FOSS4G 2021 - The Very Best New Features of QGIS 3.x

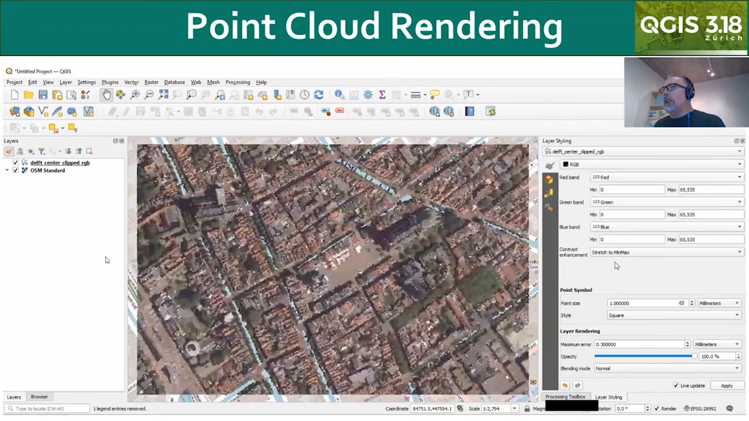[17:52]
Here I'm changing it to attribute by ramp, which I've chosen to be the Z value or elevation. Here I'm choosing the RGB renderer, which in this case has RGB colors from an air photo. And finally, the classification attribute, which classifies the point cloud into different objects.
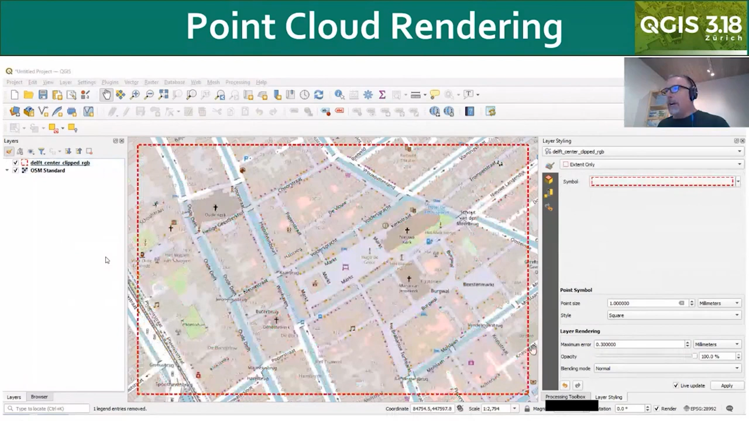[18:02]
So there's quite a few different ways that you can choose to render your point cloud data.
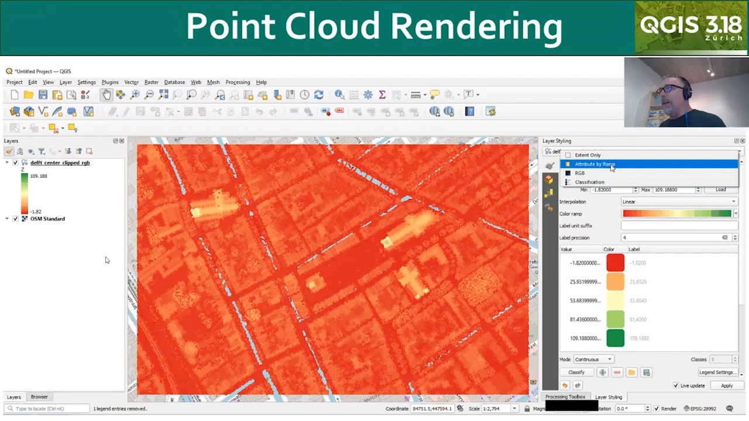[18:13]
Again, we have attribute by ramp, RGB, and classification all available.
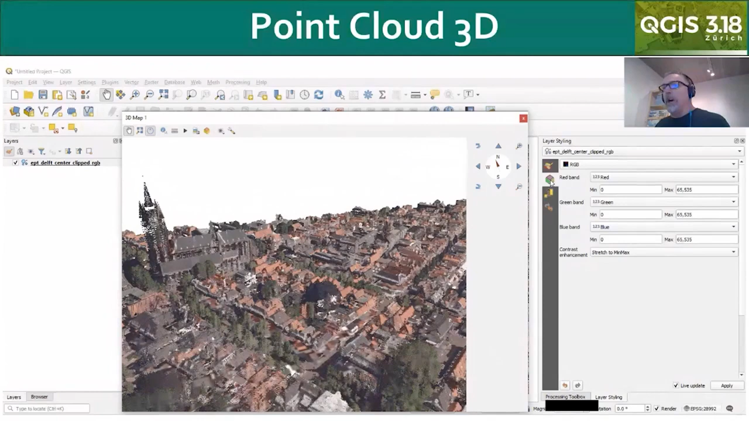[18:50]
and you can then start working with that scene to create fly-throughs and 3D scenes. So it looks fantastic, and it performs really well even with large point cloud data sets. There's also been quite a few enhancements to the 3D environment in general.
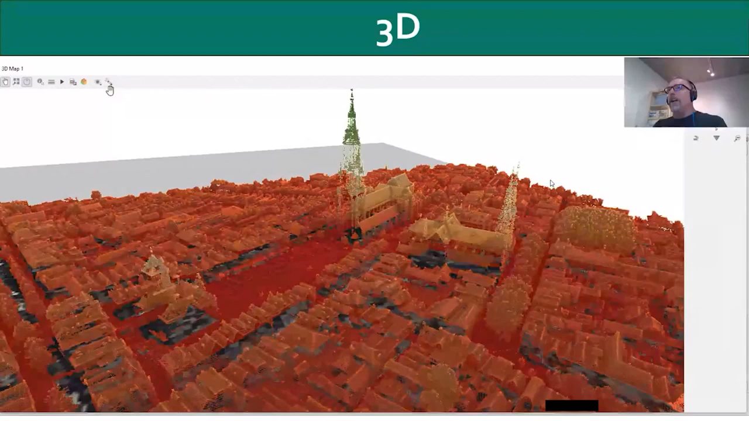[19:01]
So here I'm looking at the LiDAR data set and choosing to show shadows, which can really help bring out some of the features, as can iDome lighting. So these are two different techniques you can use to try
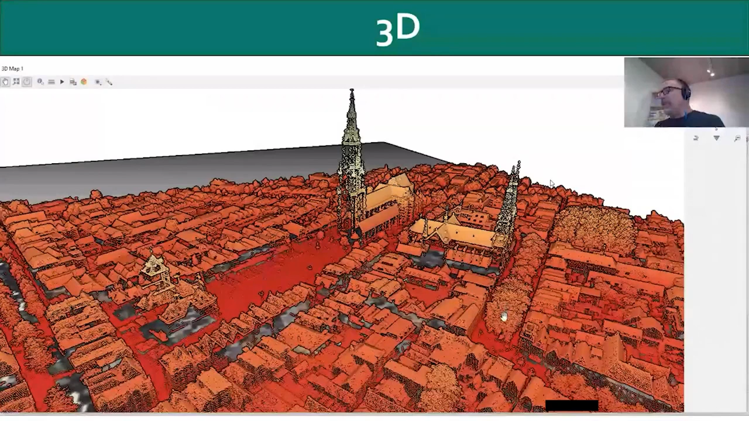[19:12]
to help distinguish features a little bit more in a 3D scene.
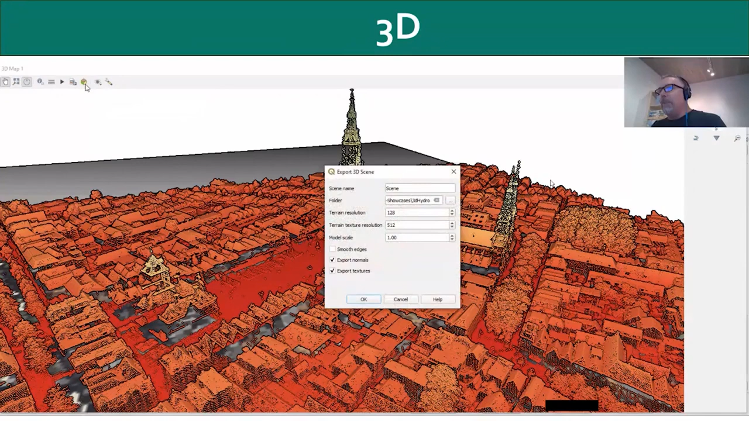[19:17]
It's also now possible to export your 3D scene so that you can bring in that data into a program like Blender to work with it more. So some and there's been other changes in the 3D environment as well, but these are some of the most probably commonly used